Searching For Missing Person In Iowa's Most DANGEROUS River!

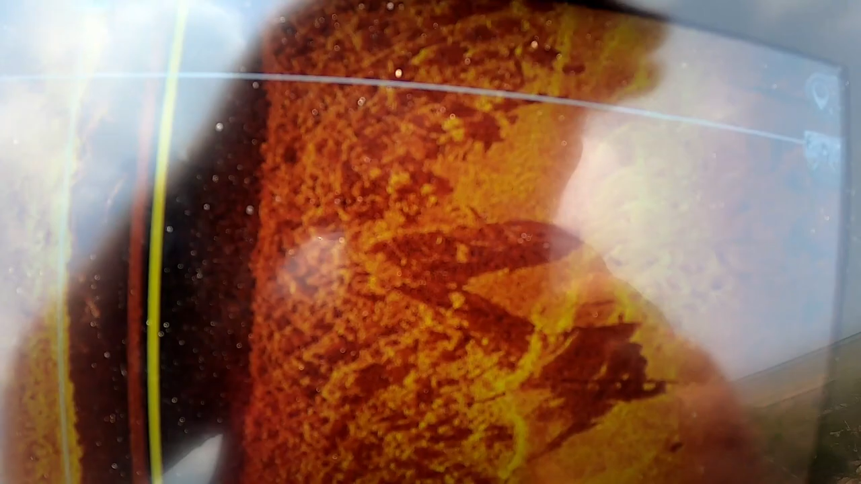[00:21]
there might be a car there might be a truck there might be more than one which would be crazy that is what's laying like right on the side of the bank it's deep enough zero visibility by far the most difficult I've probably
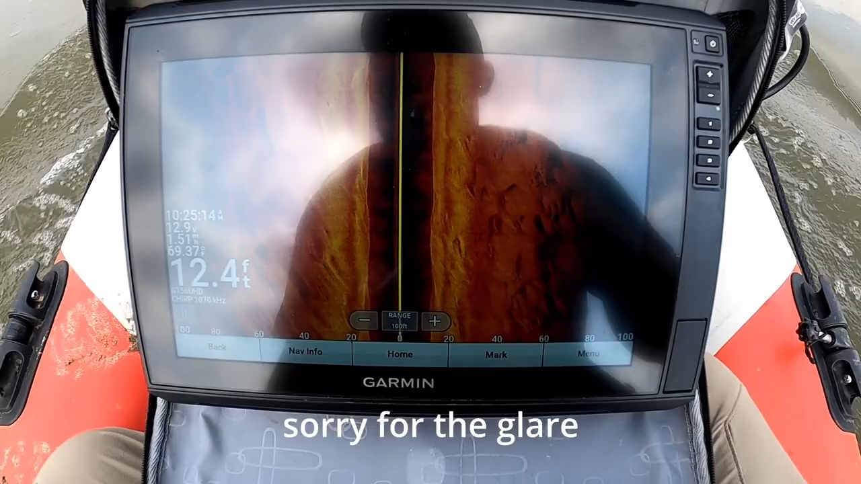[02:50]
On screen: depth 12.4 ft
is 69 degrees so it is kind of warm 12 feet deep out here in the middle which is nothing and
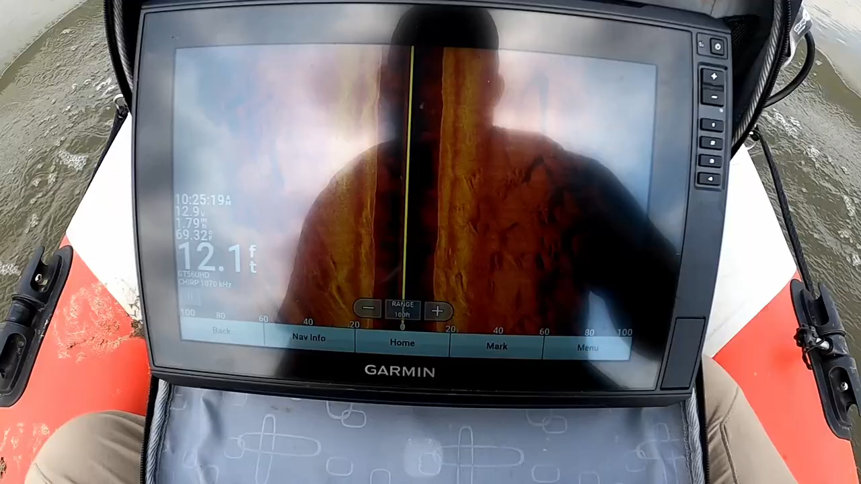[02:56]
On screen: depth 12.1 ft
extremely sandy so if there is a car it might be buried but it might be half buried but there's definitely no tree trunks out here no rocks so we come across a car it's gonna be super easy to spot so now now I'm optimistic I think we're gonna find something I mean sure hope so
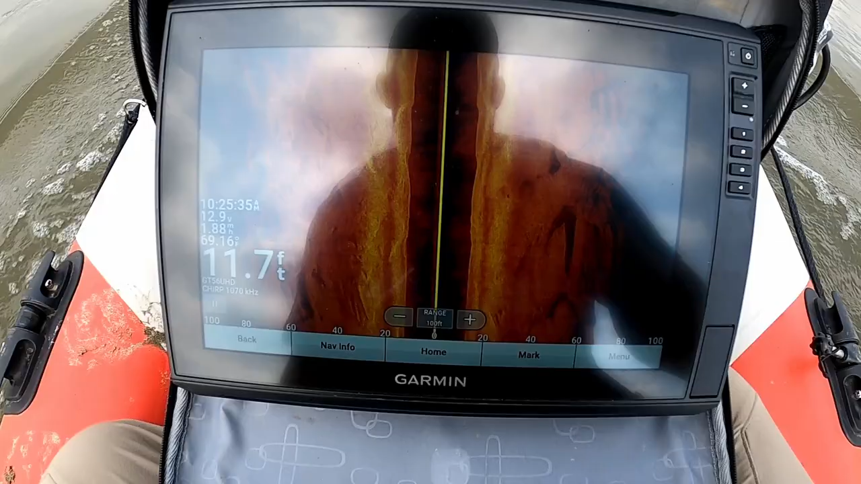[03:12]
On screen: depth 11.7 ft
and this makes me happy too because if we dive this it's dark and like zero visibility there's no there's no obstructions it's sand and there's a car so as long as we can get a rope on it we'll be good to go 12
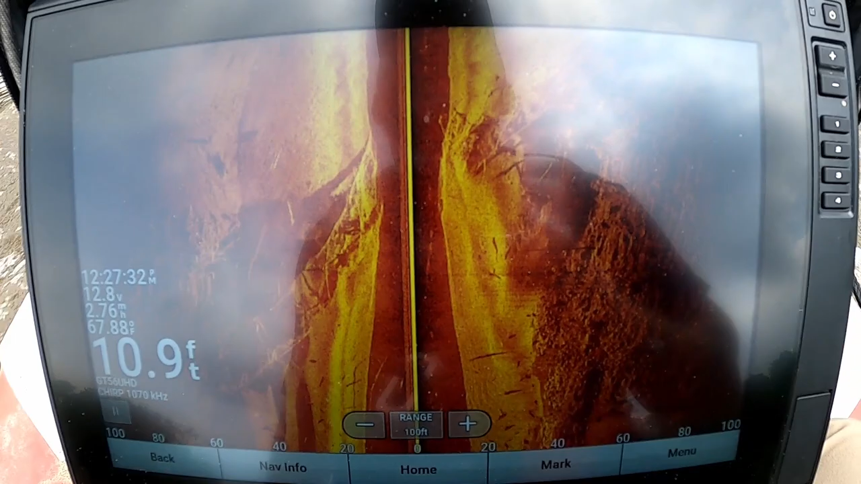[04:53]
On screen: depth 10.9 ft, water 67.88°F
an old bridge site and you can see the bridge right right there like the whole thing went across and they just blew it up and sunk it that's all that remains back there
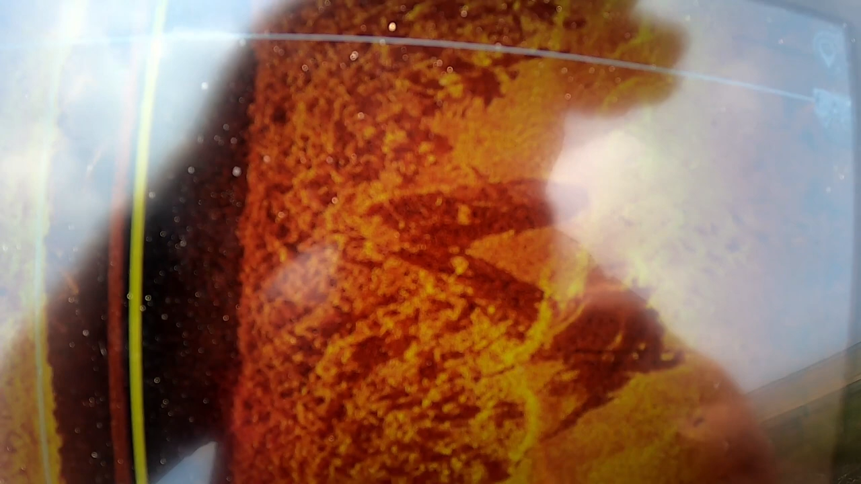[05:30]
and it's got it's it's rectangular I gotta look at that you're gonna have to look at that